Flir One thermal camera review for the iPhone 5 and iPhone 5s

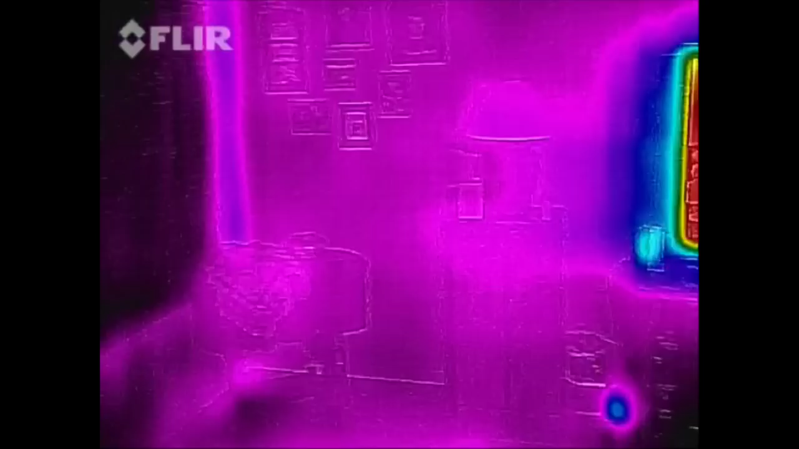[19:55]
you get change what's in the background it kind of switches
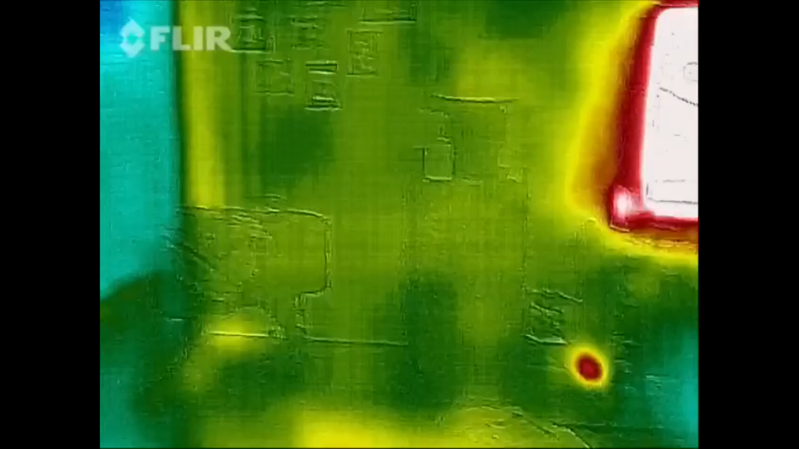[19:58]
things out and then we got
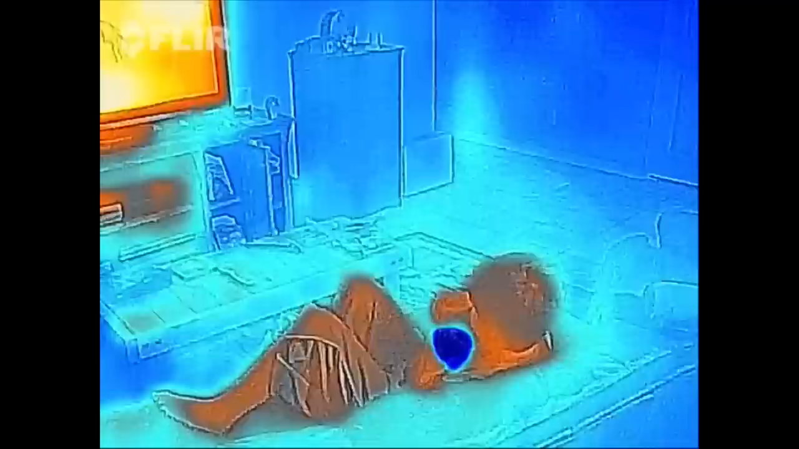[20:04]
arctic well it wraps around back to cold again there's that icy
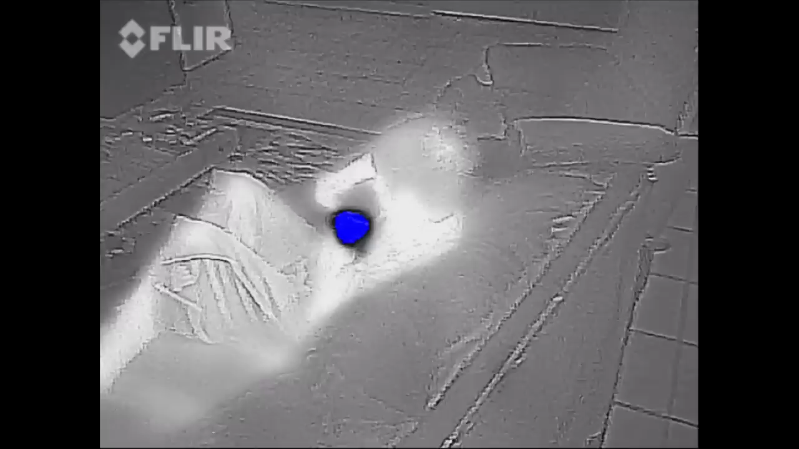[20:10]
he's eating wow so my coffee pot which is always keeping water
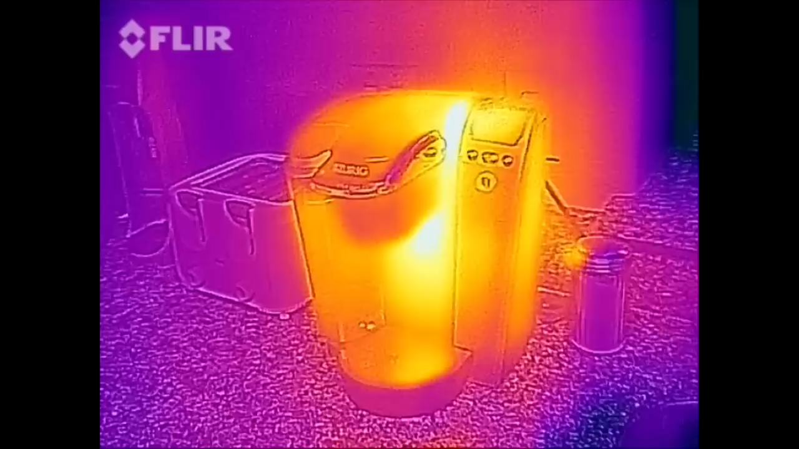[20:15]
water warm because it's one of those curried ones and interestingly
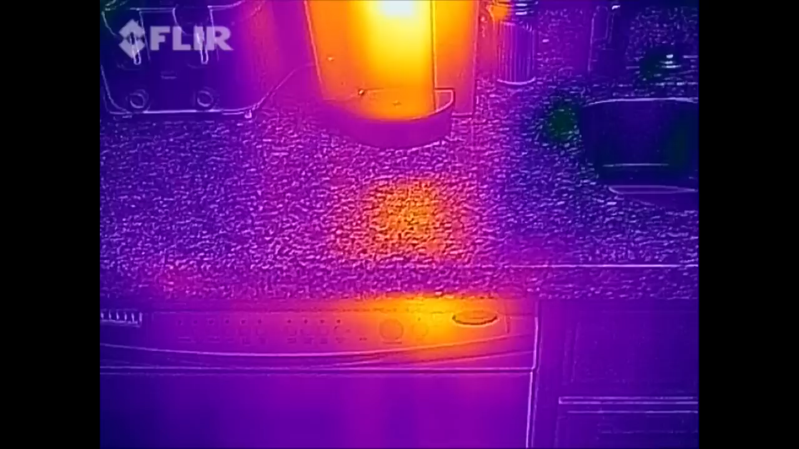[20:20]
enough the dishwasher has a extremely hot spot and we haven't even been using it
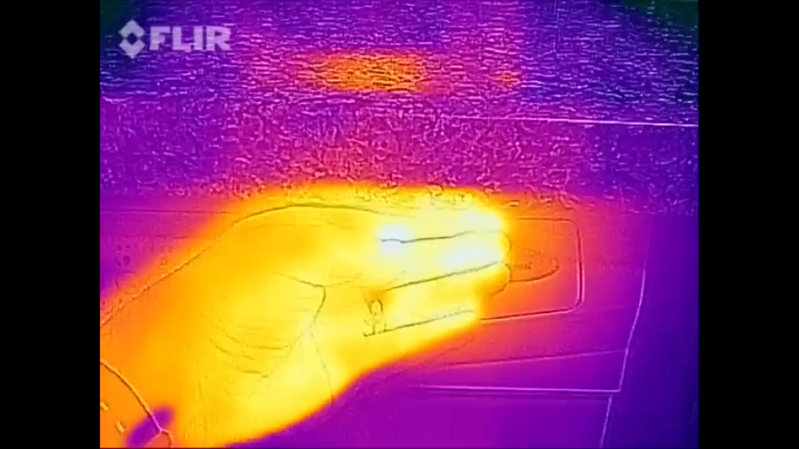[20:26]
and if I reach up and feel it it is it is quite warm right there even I mean I can feel the warmth so that's a quite a hot
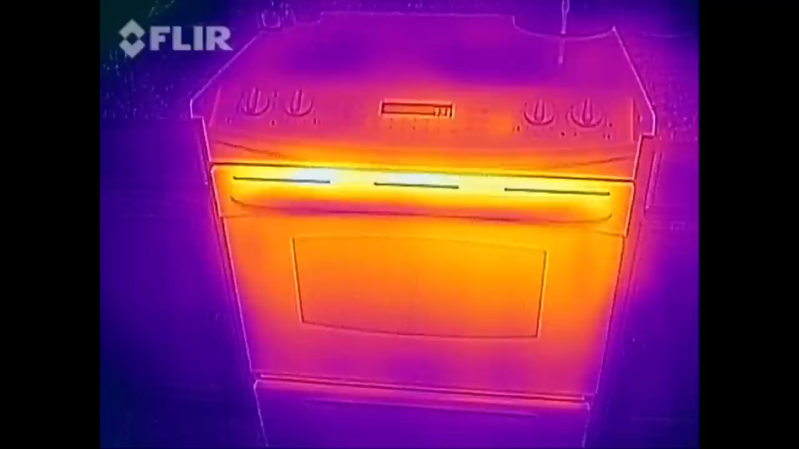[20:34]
spot for that control that's never even used we just just cook
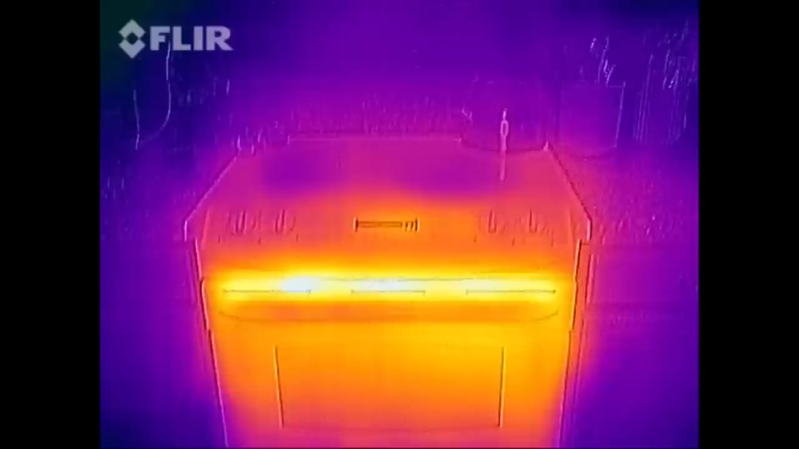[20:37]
we cooked a pizza recently so that's the oven I don't think it's an
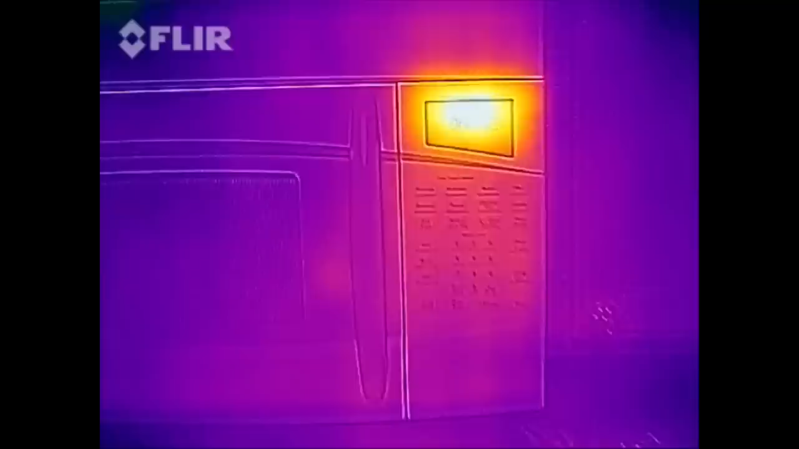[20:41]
emissivity thing I think this is actually warm yeah it's a I suppose because the display is a vacuum fluorescent display they they have heaters in them and
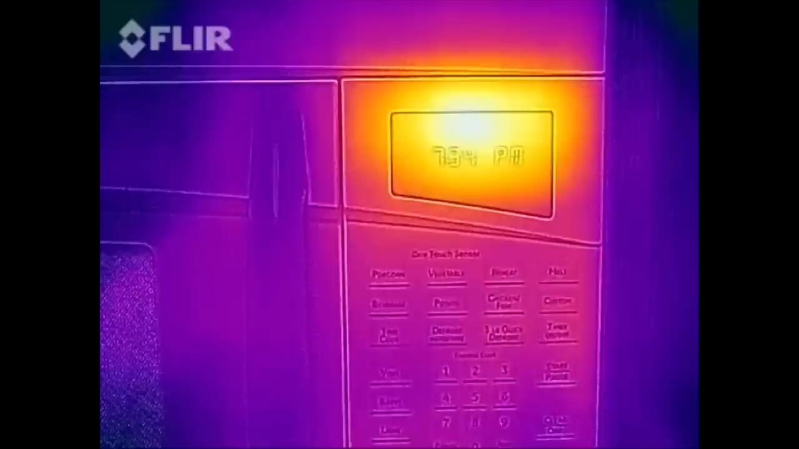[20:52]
so it's showing you that you're producing heat all the time it's not an LCD display
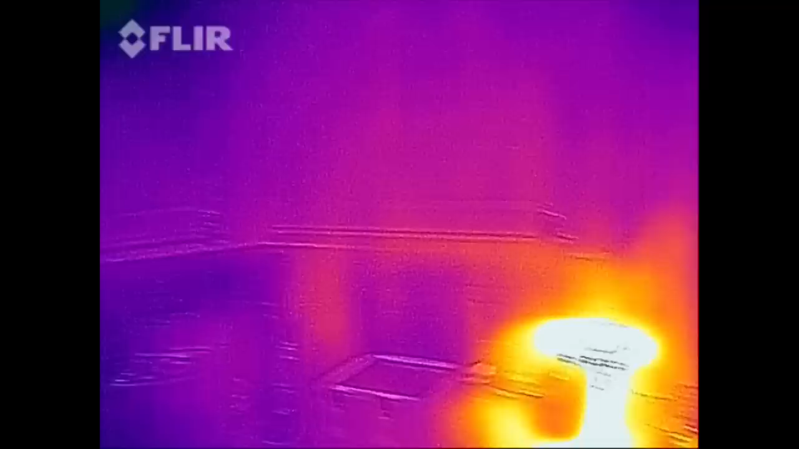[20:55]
what we have over here we have our refrigerator of course there's going to be a ton of heat coming off the back of the refrigerator
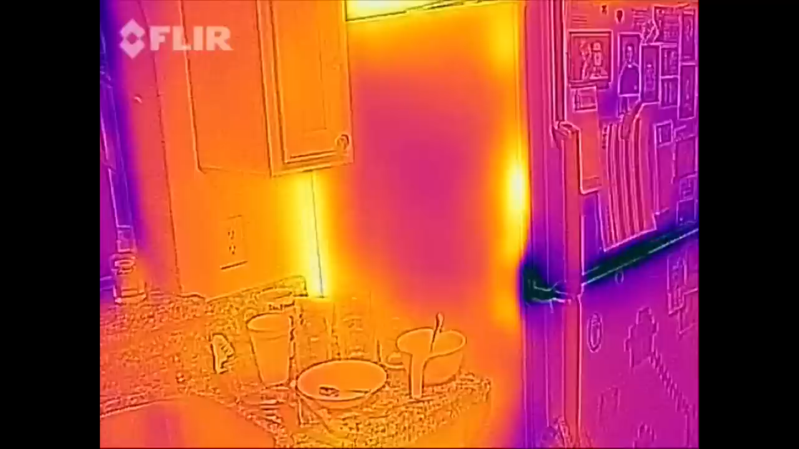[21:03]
I'm not sure exactly why there's a hot spot right here on
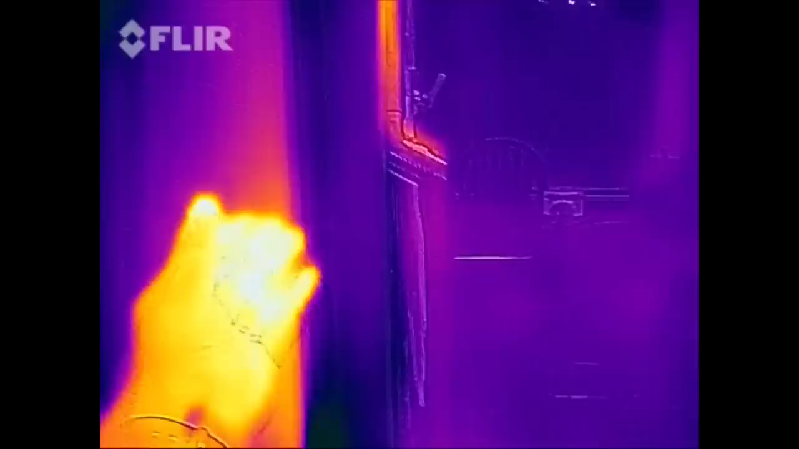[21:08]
the fridge yeah it is warm though might be a something to do with a defroster
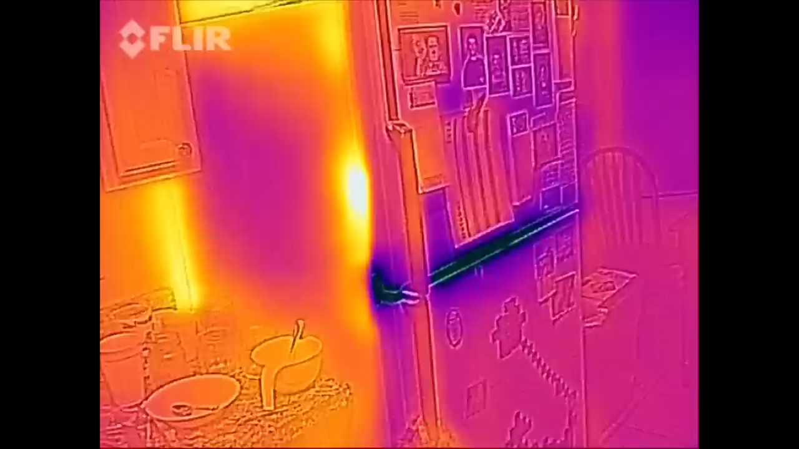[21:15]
or something but it is warm there the piano does have a humidifier
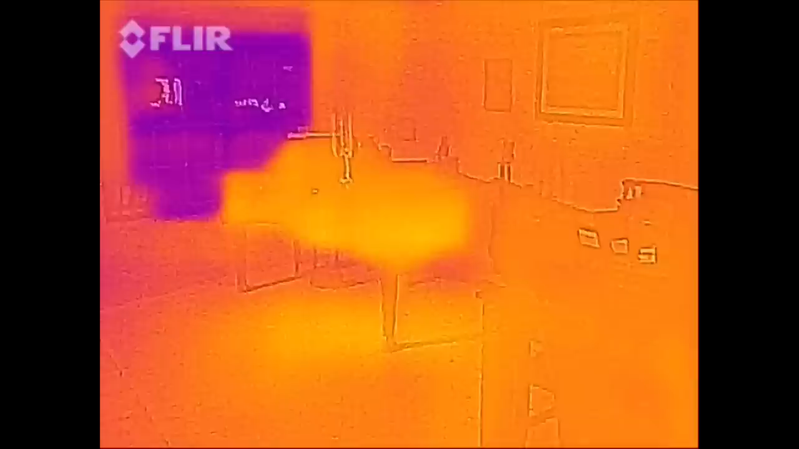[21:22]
and a heater in it so that's why the piano shows up warm oh wait a minute we have a hot spot over here and there should not
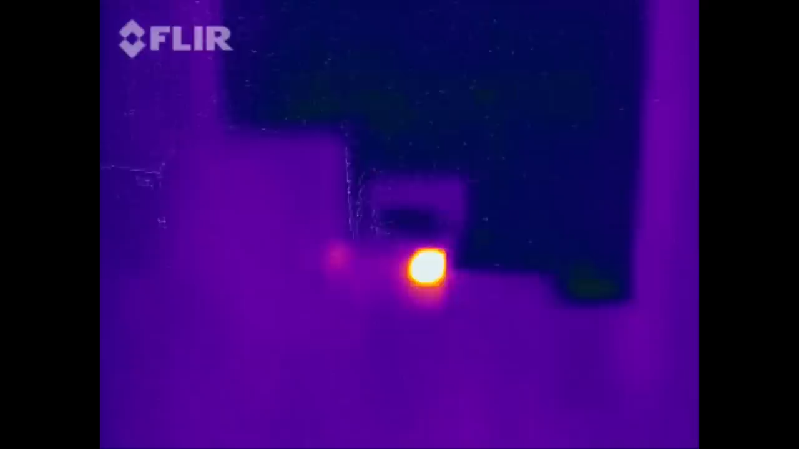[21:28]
be anything hot over here what in
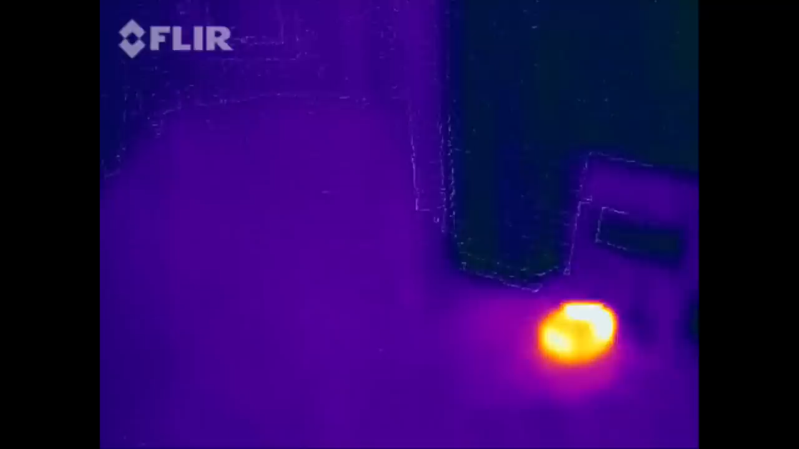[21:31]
it's a power brick oh somebody left my commoner on
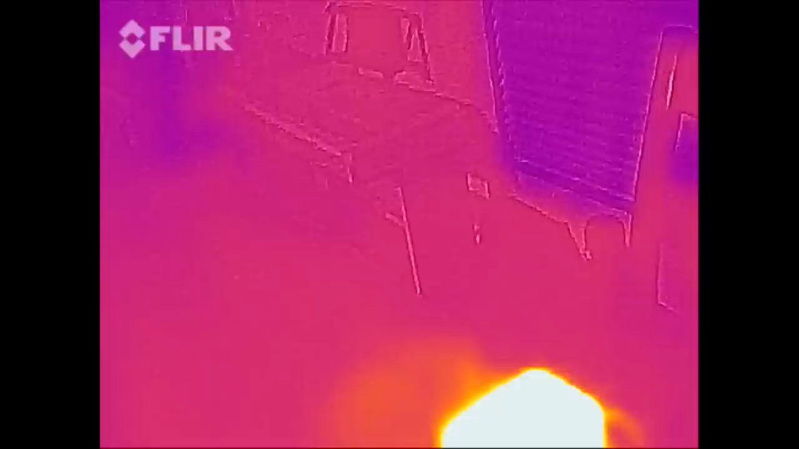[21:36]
someone needs to know not to leave that stuff plugged in so we're
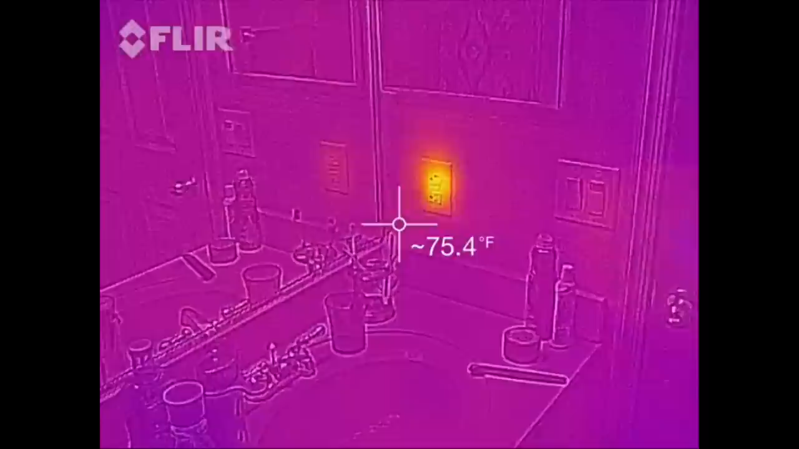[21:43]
On screen: spot 75.4°F
in the bathroom here and as you can see the outlet looks pretty darn hot that's a GFI ground fault interrupt it actually has a lot of things downstream hooked up to it even though nothing's plugged in here
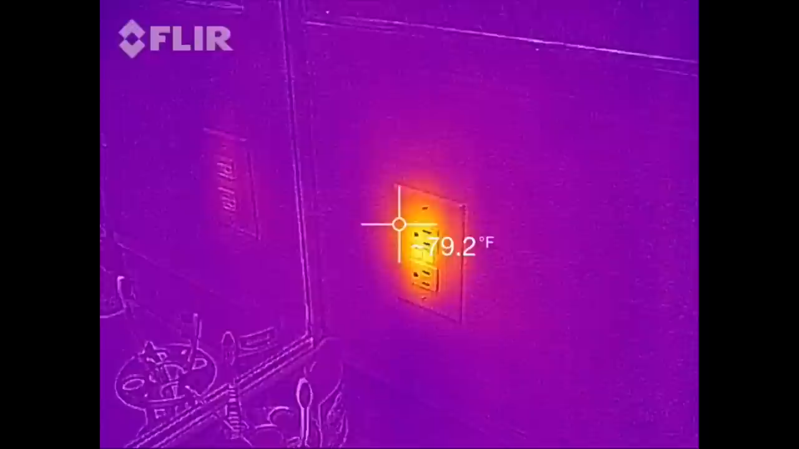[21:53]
On screen: spot 79.2°F
there's there's a lot of devices downstream like the
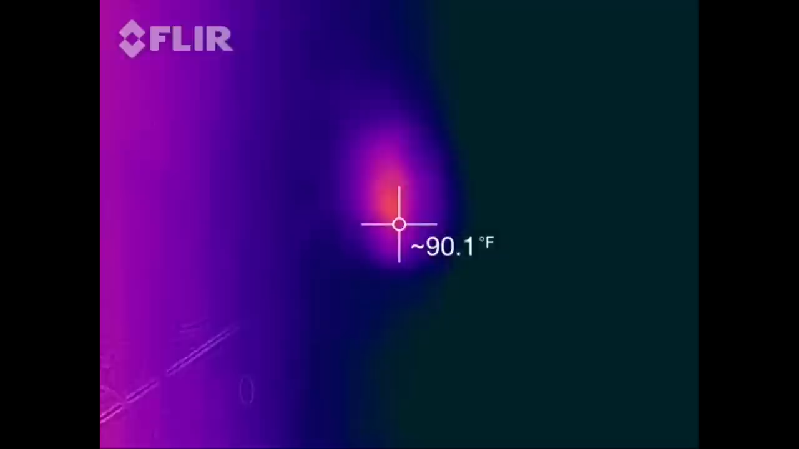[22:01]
On screen: spot 90.1°F
outside in the garage is hooked up to this and yeah that that outlet probably 90 degrees in there probably you know has some bad old
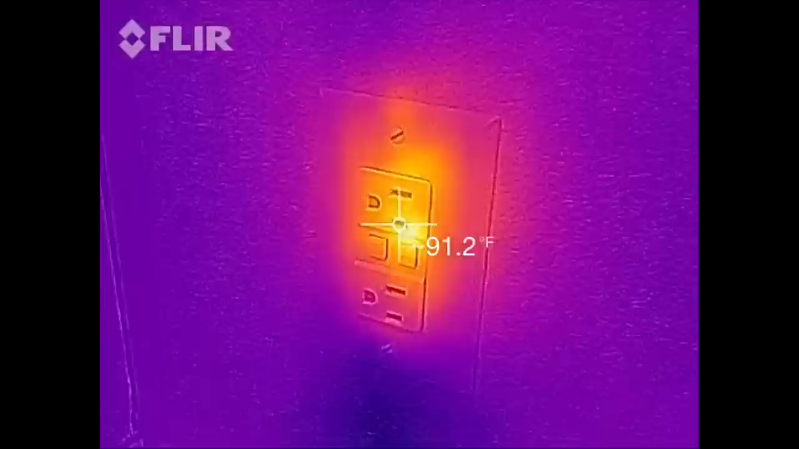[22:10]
On screen: spot 91.2°F
corroded contacts could probably be better but it's not you know it's it's not that
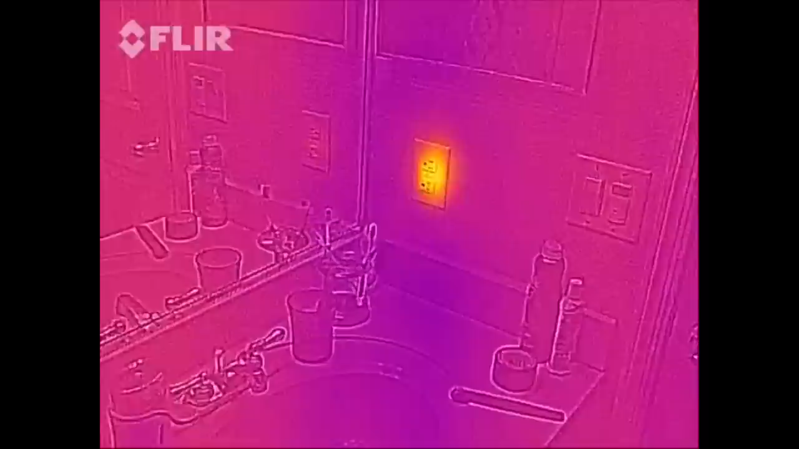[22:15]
bad that you would have to you'd have to replace it but
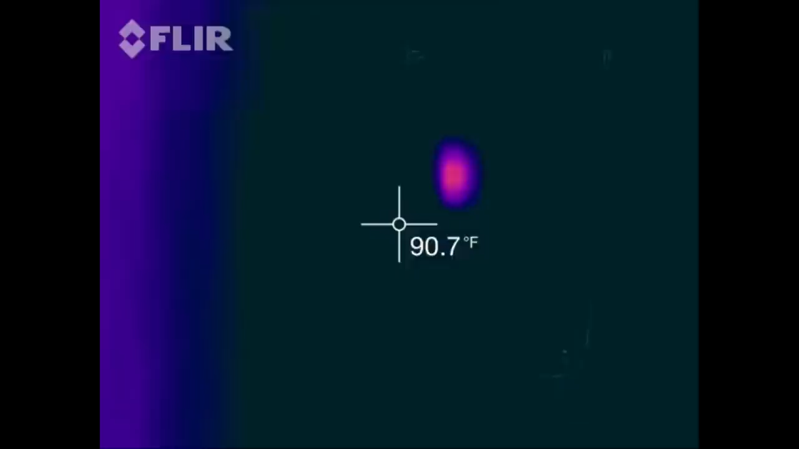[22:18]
On screen: spot 90.7°F
yeah it makes it easy to find and decide whether or not you want to address the issue
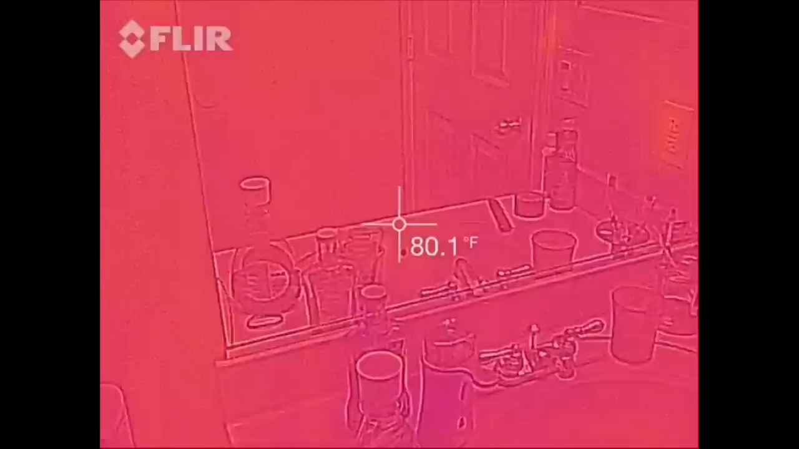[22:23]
On screen: spot 80.1°F
okay I'm in a dark area now under a sink you don't get a good image
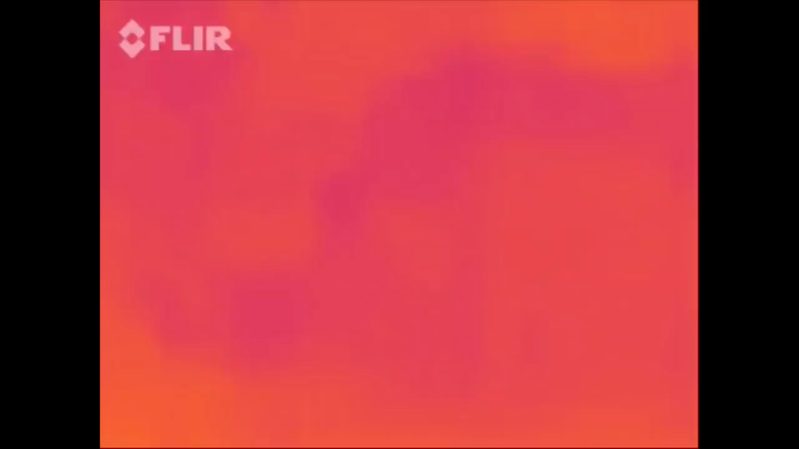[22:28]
overlay so let me see if I cannot turn on my light you turn on the camera light from within the FLIR software and